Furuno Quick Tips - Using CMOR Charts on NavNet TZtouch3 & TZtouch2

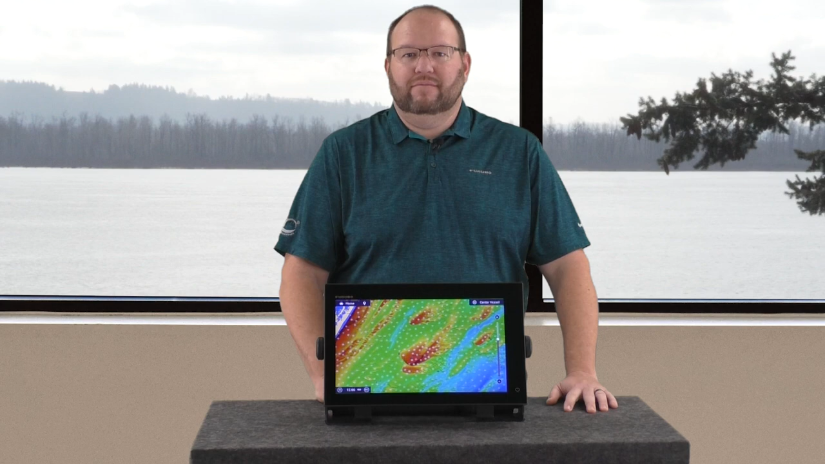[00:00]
My name is Brandon Christopher with the Light Marine Field Service Team for Furuno USA. Today I want to show you something new that has been extremely popular as of late. Seymour high-resolution seafloor maps.
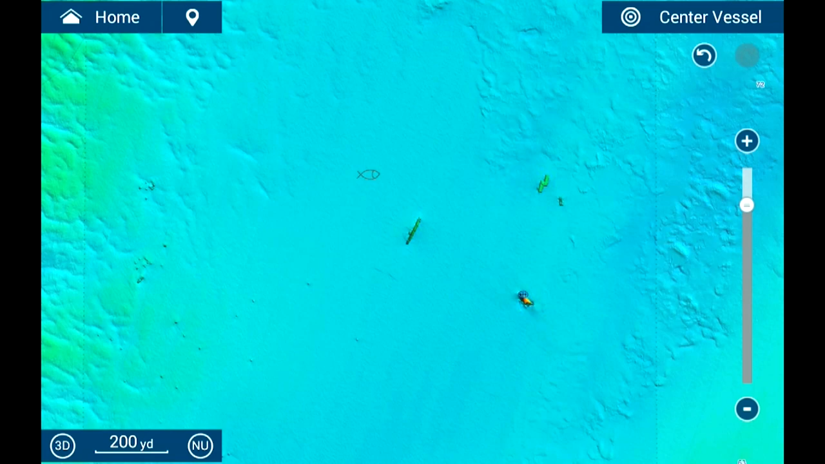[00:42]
Here we find the USS Blenny in its final resting spot off the Maryland Virginia coast among a few other sunken items. It definitely resembles its namesake. Here's a scale model of the USS Blenny and here is my Blenny, Mario.
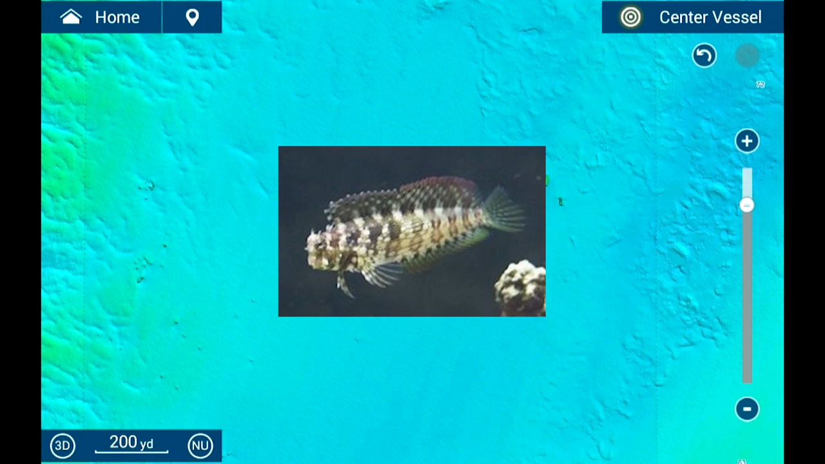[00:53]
Moving well south, let's check out the detail near Singer Island. You can see there really is a lot going on down there. A bit further down we find the sword grounds off the coast of Miami.
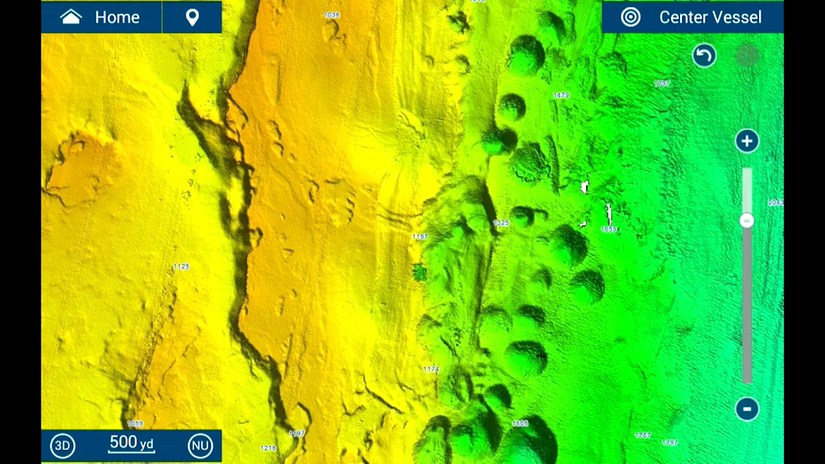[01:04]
Look at what you are missing with basic charts that essentially show this as a flat area.